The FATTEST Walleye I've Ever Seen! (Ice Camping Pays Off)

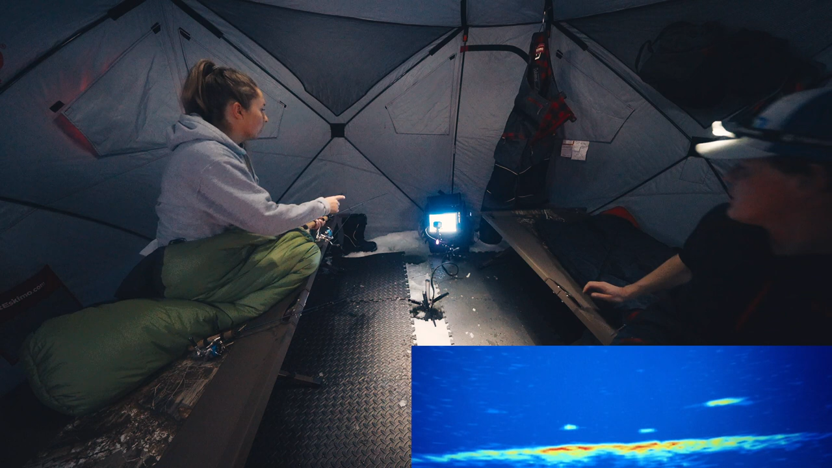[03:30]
Yeah, yeah, real up to it. That's a huge mark. Busy grabbing Sam some food. Yeah, a couple big pops. Oh man, is that a big mark. Just pound on the spot a little bit. Oh my goodness. Oh my goodness. There's another fish on the bottom. This is good.
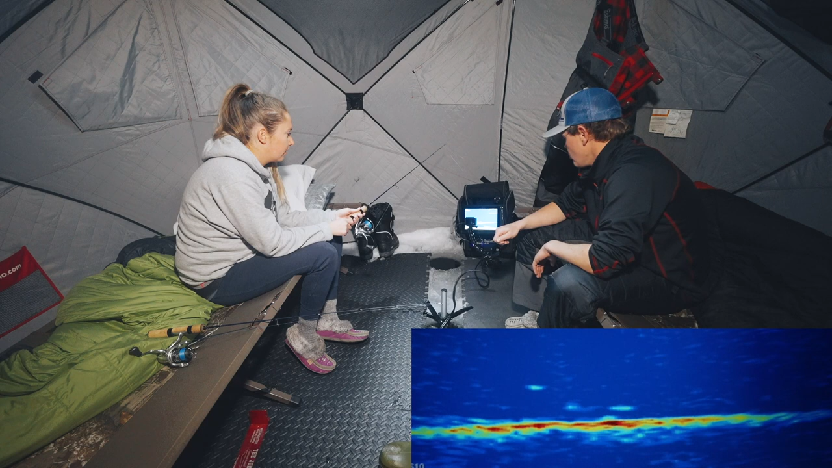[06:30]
Oh baby. All you want is yours. Baby. Hold a little bit lower. Yeah just hold it there. Pop it on the spot a couple times. Oh my goodness. Oh my goodness. Look how big he is. Oh no. Pound it in the mud. Drop it down to the mud.
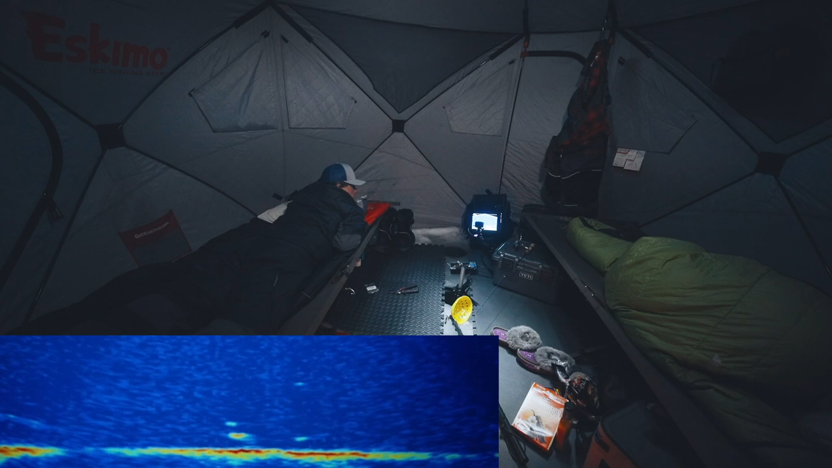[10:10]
Oh oh oh. This fish might actually bite. Oh boy here we go. Giant marks going back and forth. Oh he just went away. Oh. Oh. I thought he was going to eat for sure. He was chasing it up. Good morning. Good morning. It is 7.46.
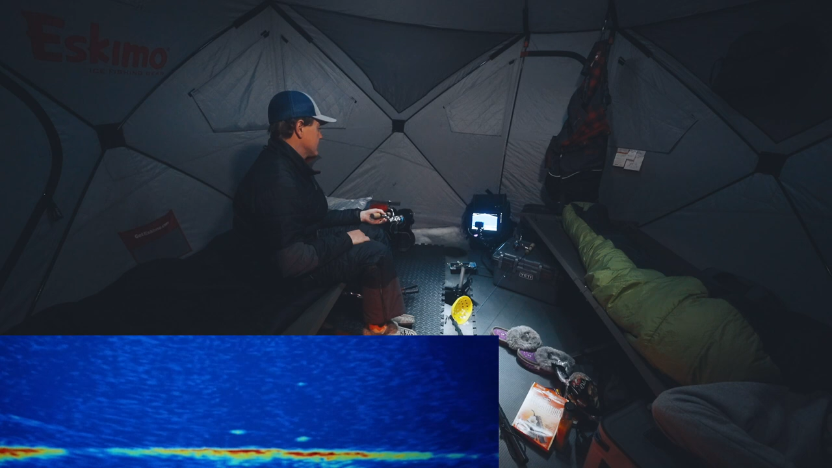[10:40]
And we are going to catch a big walleye this morning. Oh. That mark was all over me. Man there has not been a good interaction with the fish yet. That's a huge blob. Oh my goodness.